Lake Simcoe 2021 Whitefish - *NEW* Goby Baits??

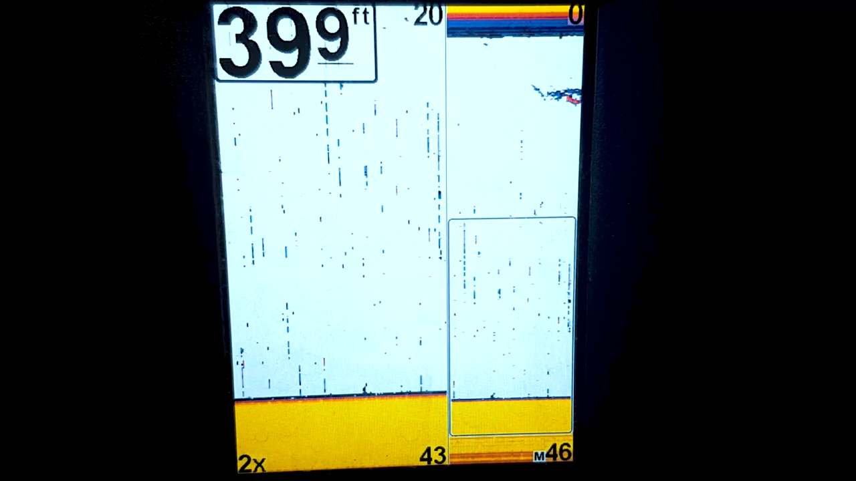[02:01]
nice 39 feet here closer to 40 transduces a little down the hole
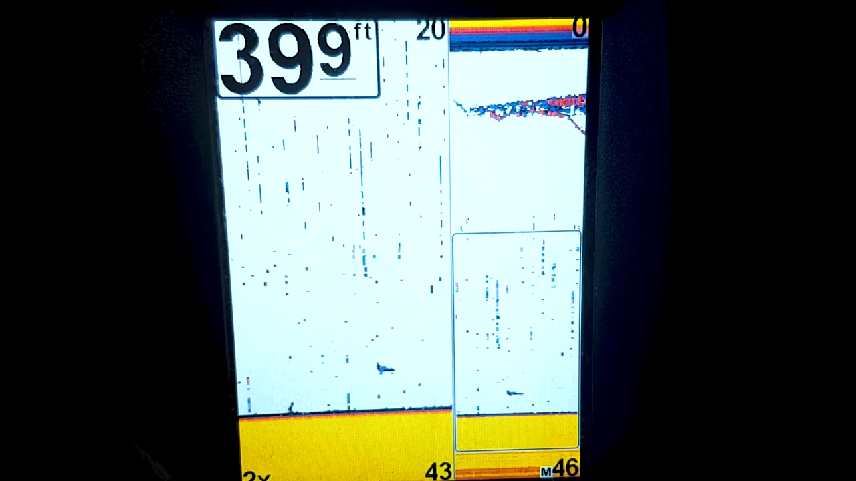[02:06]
and uh it looks like there's a fish down there right now mitchell